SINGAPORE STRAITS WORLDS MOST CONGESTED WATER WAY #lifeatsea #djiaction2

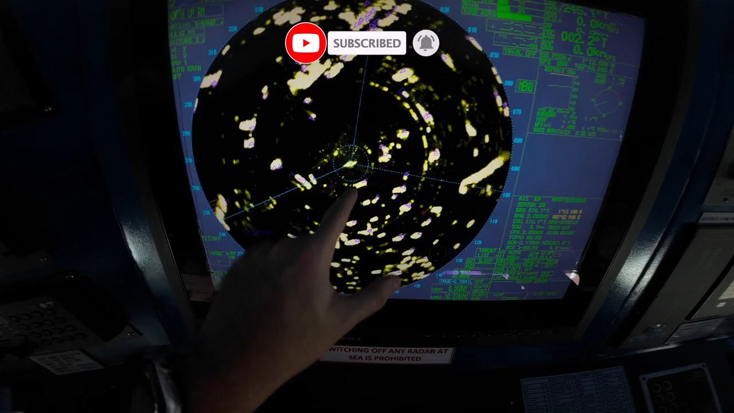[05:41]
and everything else all of these are other ships as you can see the triangles on top of each target
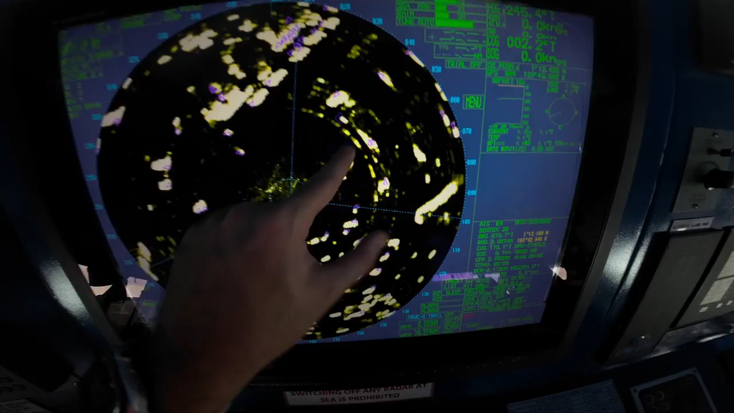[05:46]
signifies another vessel as you guys can see there are vessels very very close all of these ships are currently on
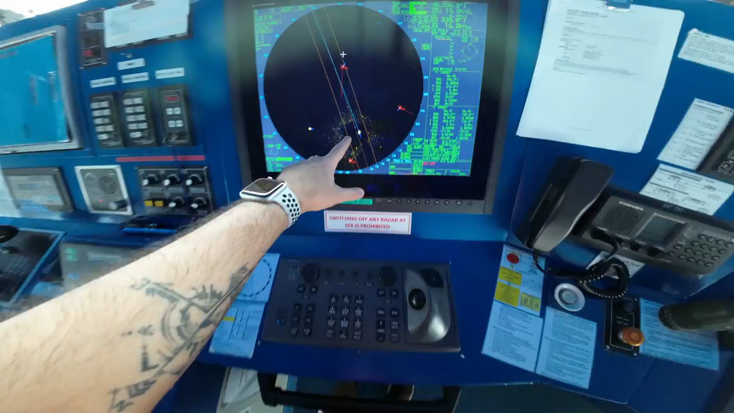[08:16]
have a couple of fishing boats in the area not too many just a few but compared to china this is super peaceful